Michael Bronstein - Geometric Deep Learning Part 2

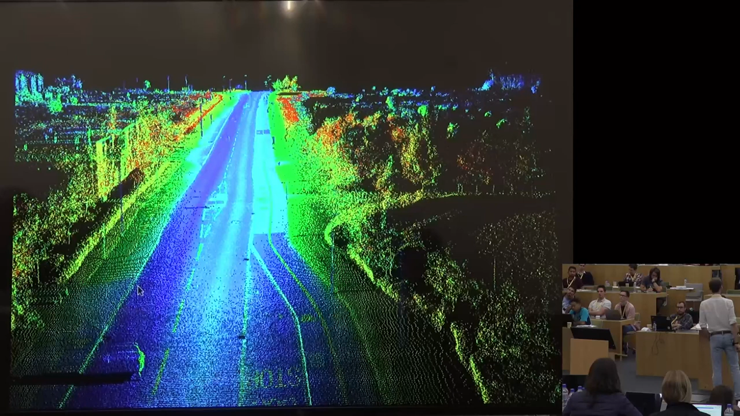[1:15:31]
So basically it's a scanning laser that moves on, let's say, on your favorite self-driving car, and produces a large point cloud that basically represents where this laser beam was reflected from the object.
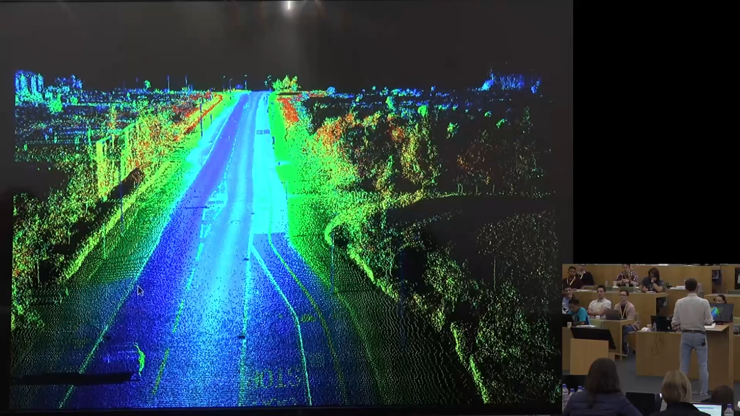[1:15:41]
Now, basically, if you think of a point cloud, it's a set, right?
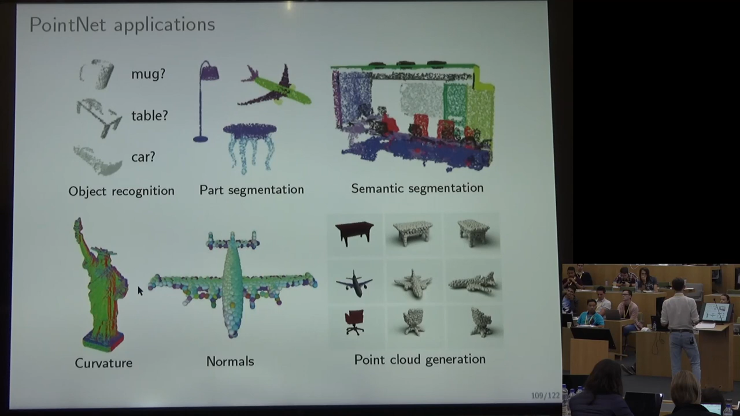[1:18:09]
and even generative models that generate point clouds of objects, for example, for shape completion, from partial information, even from images. So somehow, if you look at this, can we do better?